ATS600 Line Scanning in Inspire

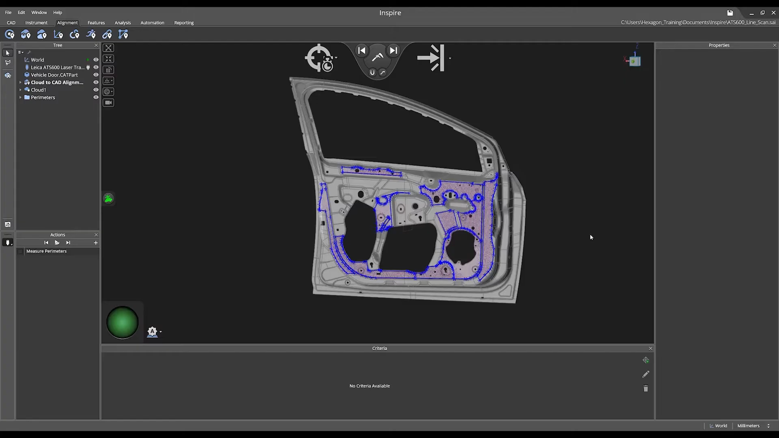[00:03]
Hi, Hexagon, and welcome to this Inspire training video. Today we're going to discuss ATS-600 line scanning.
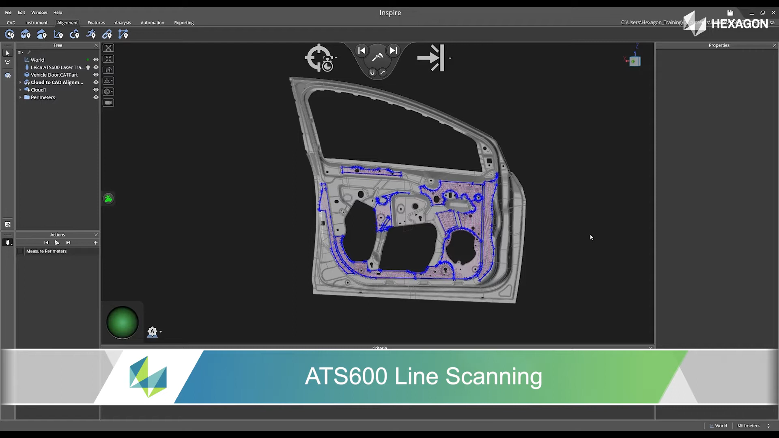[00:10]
First, navigate to the acquisition mode and switch over to line scan.
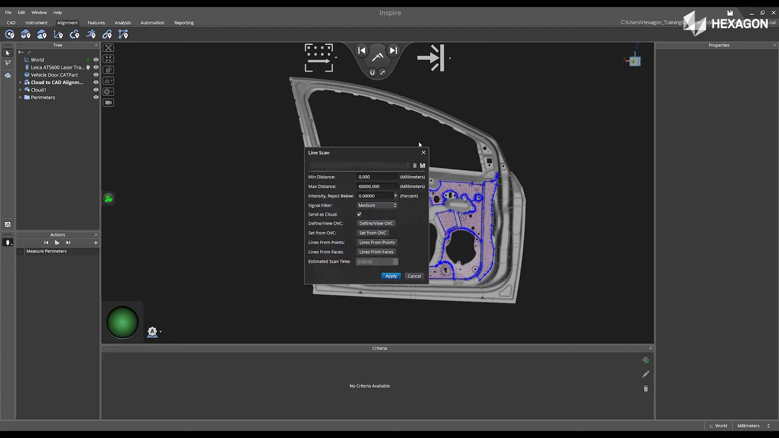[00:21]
Then click on the gears to open the line scan property menu. Inside of here, we can select define slash view from OVC,
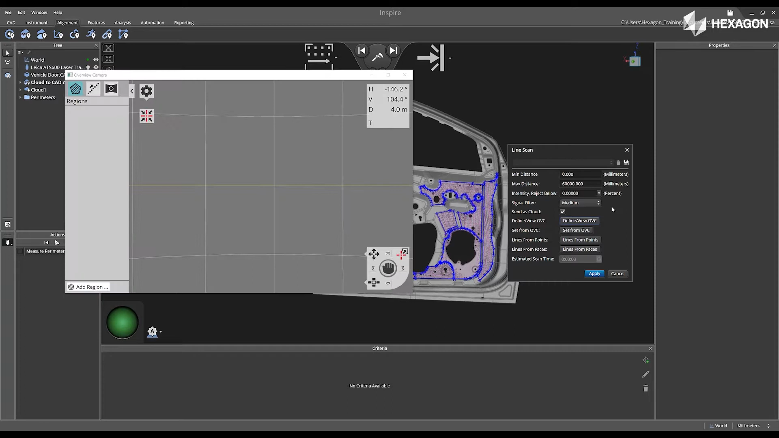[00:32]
and this will bring up the OVC window from the tracker. Next, go to line scans, move the view around, and then select add new line.
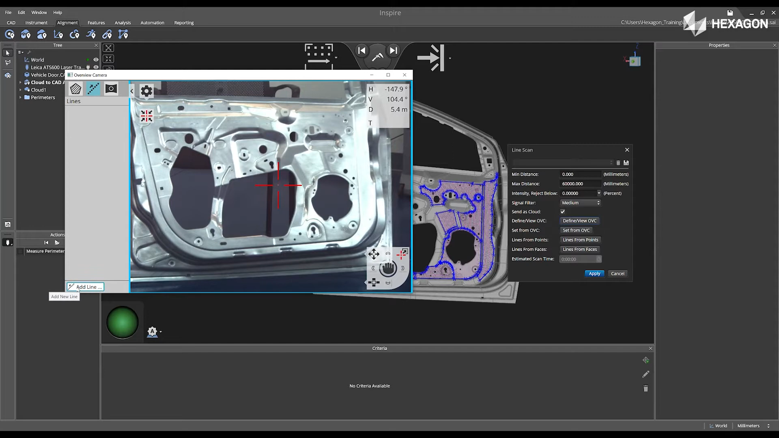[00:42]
Then, simply left click on the object located in the OVC window
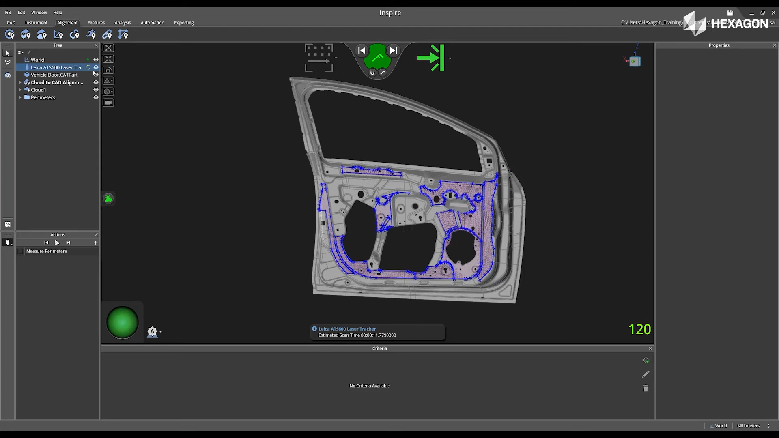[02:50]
I'm going to hide the CAD model, and we can see those points coming into the software.
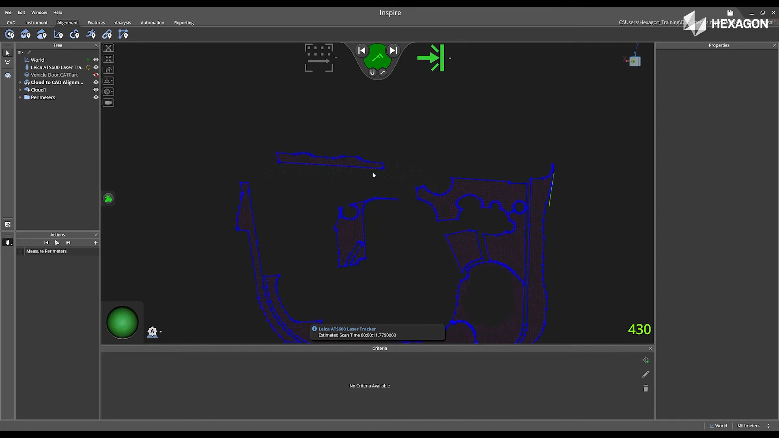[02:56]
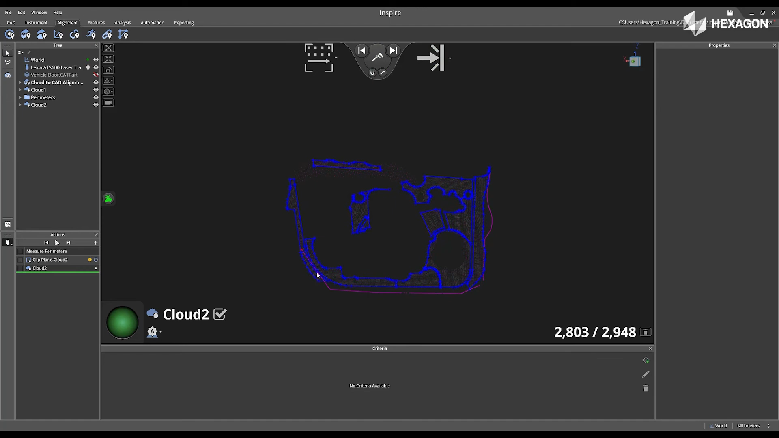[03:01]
Once it's complete, we can now review to make sure that it's correct. Now, I'm going to go back to my line scan profile, and I'm going to switch it and uncheck send as cloud.
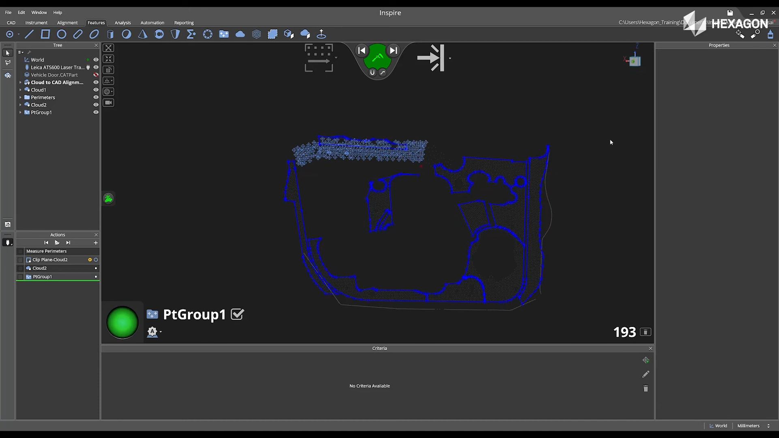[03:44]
This will place all the points measured from the ATS-600 into a point group. I'm going to select measure. And then now we can see those points coming into the software. As the ATS-600 measured those points, you will see that number appear in the main graphical view in the bottom right hand corner.
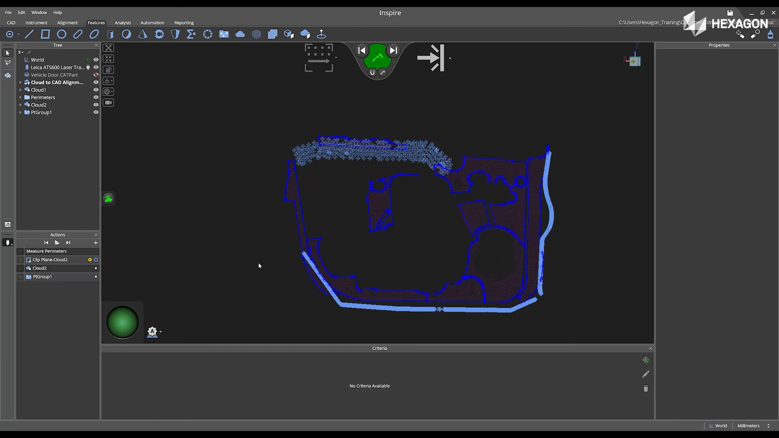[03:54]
Now that we have completed this, we can add additional features or complete our measurement. Thank you for watching, and we hope you are inspired.